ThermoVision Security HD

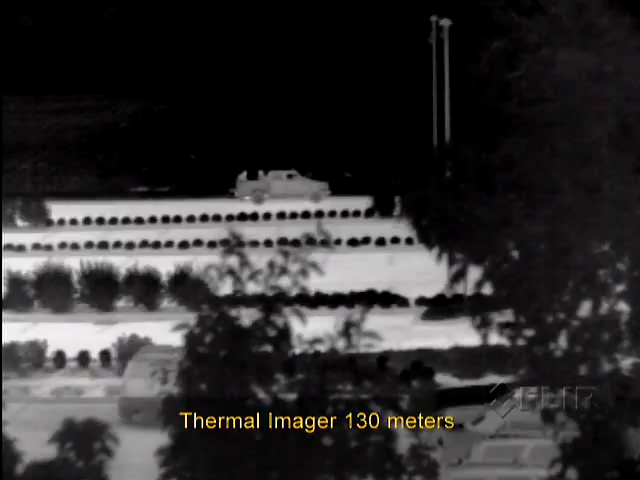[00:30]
The high-sensitivity thermal imager can be optimized to meet short or mid-range applications,
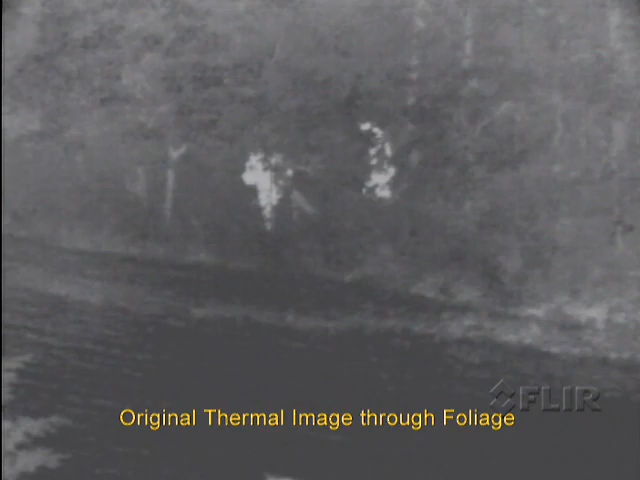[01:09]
revealing details hidden to the naked eye even in daylight hours.